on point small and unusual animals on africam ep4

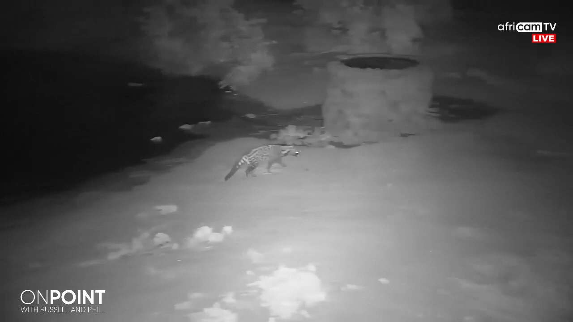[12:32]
You often see them scent marking and smelling the side of that well. I think this particular one doesn't actually spray. They've got very powerful scent glands,
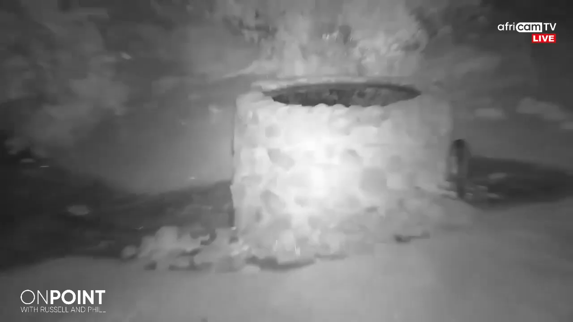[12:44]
and they scent a lot on either across onto the wall of that, or they also, you might have heard of a civetree, where they defecate in the same place.
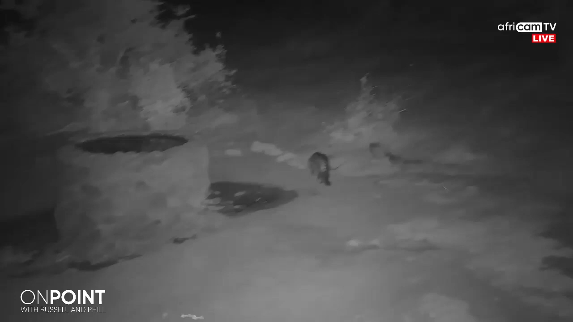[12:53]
Very typical of territorial animals. In fact, a lot of these nocturnal animals, these special ones, like this here, for example, is the African wildcat.
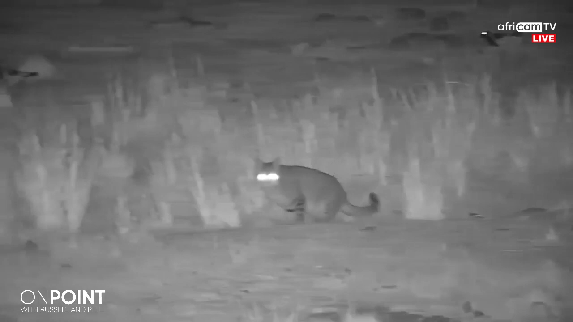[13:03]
They're highly territorial. And one thing that's also quite interesting is that we see that they are often on their own. So this is a really special, one of my favorite animals, actually, is an African wildcat. What's interesting here is you can see a really black tip on the end of the tail when it walks, and also black feet. Yeah. And that is one of the characteristics that make an African wildcat an African wildcat as opposed to a house cat.
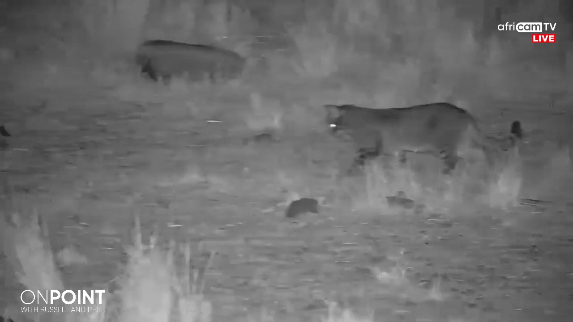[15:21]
And here he's using his ears. Phil, just as a question for you. So in terms of calling and sounds, does it sort of resemble a domestic cat or is it slightly different? They do exactly like a domestic cat. They have very soft meows. Okay.
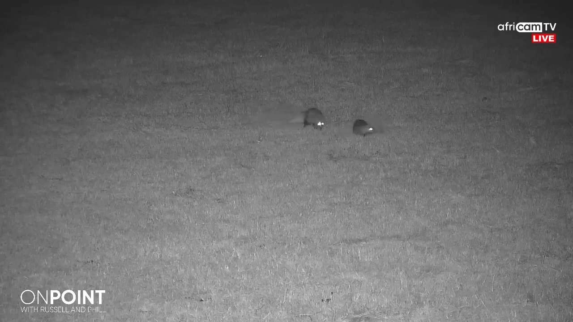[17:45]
So here's some interesting, again, behavior. This is courtship, talking about those African wildcats and how do they communicate. So a lot of these animals don't have big communication. They don't roar. You know, they don't want to give away their position too much. But what they will do, there's a lot of scent marking. And once they find each other like that, I suspect the smaller one is a female in oestrus. And here they are hoping for some activity for the next generation.
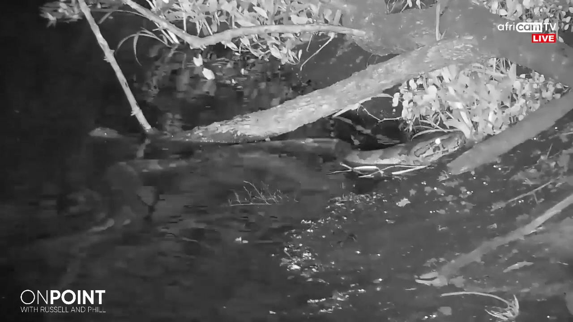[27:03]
And I tell you what, just look at this if you, I guess, those that don't like snakes, this is probably the best way to view them. I don't know how many pythons you've ever seen, Pete. Yeah, look, I mean, the point you made is so valid for when you're on a self-drive or you're in the back of a land cruiser or a land rover, you know, often you can't get near the python because you're on a road and you can't go into the bush.
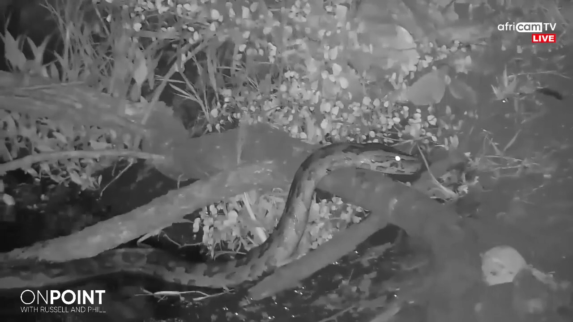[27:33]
Or you actually disturb the animal and its natural behavior. So it's always just great to watch our cameras and watch animals undisturbed where the cameras are almost part of the ecosystem. So really cool to see this. I've seen quite a few in trees, but they've been stationary. Yes, actually, that's true. They do like to be in trees. I've actually seen twice how pythons sit in waterholes and use that as a platform to hunt. They curl up and wait for something to come and have a drink.
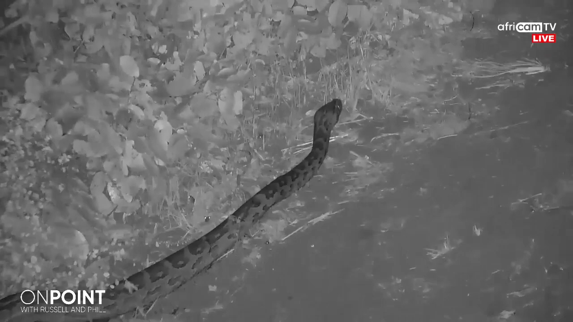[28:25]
I actually, I think, three days after this python was seen, I went to that spot and measured the steps. It was three and a half meters. And this is another pretty hardcore snake that we, in fact, it's quite common.
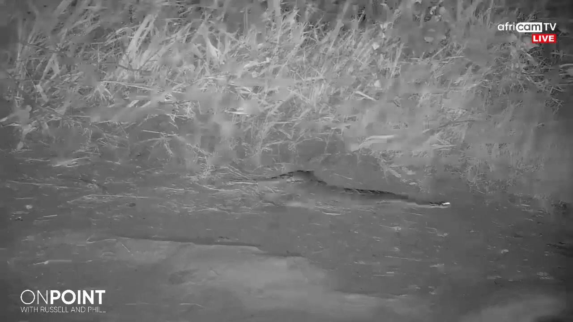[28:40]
It's a puff adder. And this is a great example of a very large puff adder, indeed. And that probably measures about a meter or so in length. Look how fat it is. I reckon it's just fed on a mouse or something. But, again, to answer the question of do we see snakes, these are two great examples, beautiful views. And I would say as safe as it gets. Yeah, look, Paul, I mean, you don't want to step on that snake, that's for sure.